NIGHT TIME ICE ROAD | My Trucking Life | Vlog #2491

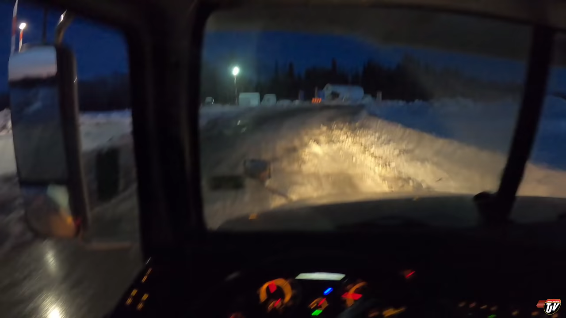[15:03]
All right. Come on, get up here. Get up here. Come on. Come on. There we go.
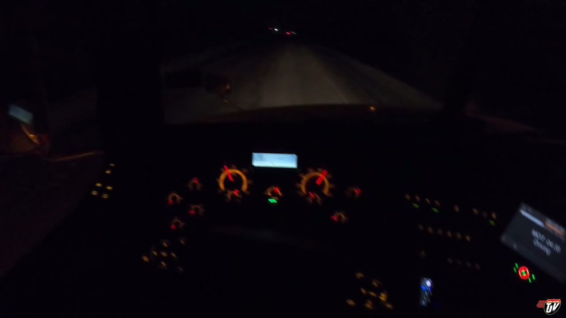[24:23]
I saw a produce truck going the other way, so he came across here fully loaded. So that made me feel a little more comfortable. There's a car in front of us here. It's gonna cross in front of us. I don't know if you see him way down there. Google's, my GPS down here is still telling me to take the ferry. Can't do that this time of year, Google.
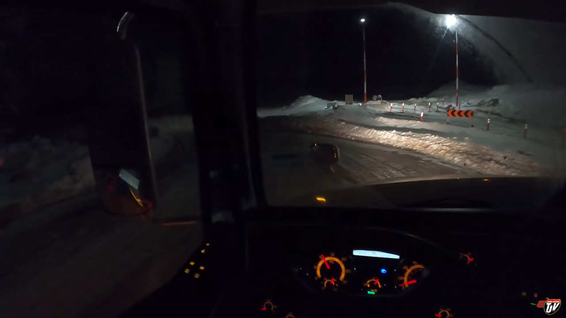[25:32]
Now, you don't want to go flying down onto the ice. You want to go a steady speed, but not too fast. Let's avoid that little pool of water right there. Okay, not too fast, not too fast.
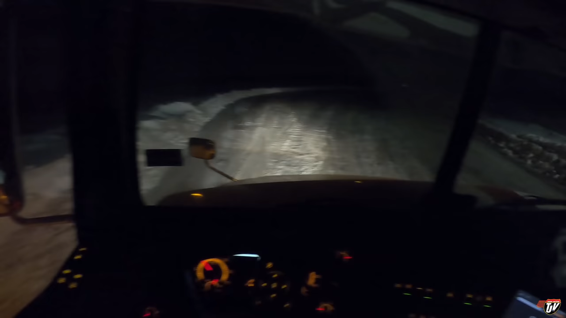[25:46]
Okay. We are on the water. Let's get across. I don't hear any cracking. This time of year, I'm not really expecting anything to go wrong, but since I don't do this that often, it does make me a little nervous when it gets so slushy and watery like this on top of the ice.
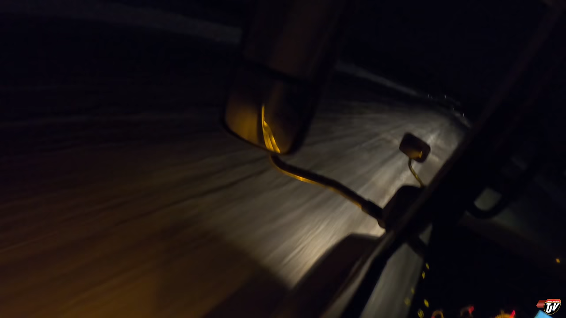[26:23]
Now we want to get onto the banks here. Okay, now we're on the land, I believe. And we want to go up the riverbank. Actually, no, this is the edge of the river yet, right? And we want to give her a little bit going up here.